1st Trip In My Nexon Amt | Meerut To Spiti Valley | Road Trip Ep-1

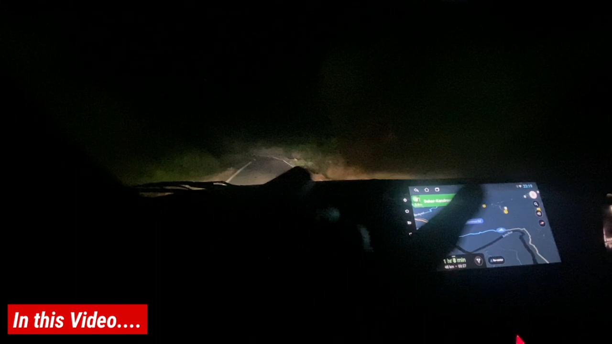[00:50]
रोड कुछ नहीं है मतलब 15-20 किलमेटर सा मैं ऐसी चल रहे हैं यह होटल मिला है बहुत मिश्किल
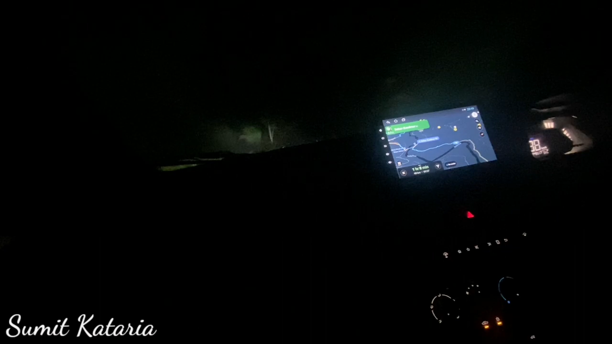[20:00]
इस वीडियो हो चुका है और गूगल ने शॉटकट बता दिया आप खुदी रोड देखो यार इस रोड पुछ नहीं है तो मेक्शोर आप जो यह बनार को पुछ लेकर हो थे जैसे कि लैंद मार्क हो ना पनवारी उनसे पूच्ल लेकर हो वाई चाए वाले हो है इंसे